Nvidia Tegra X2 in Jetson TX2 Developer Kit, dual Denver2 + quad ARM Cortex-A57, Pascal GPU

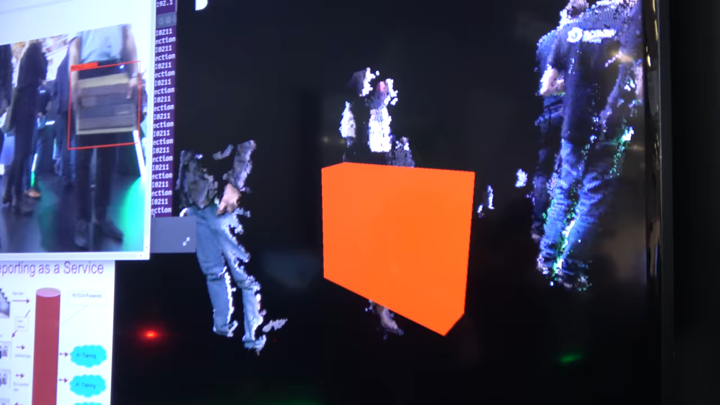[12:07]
These walls are not good. But in a real tunnel, we would actually locate these in the actual overall tunnel model.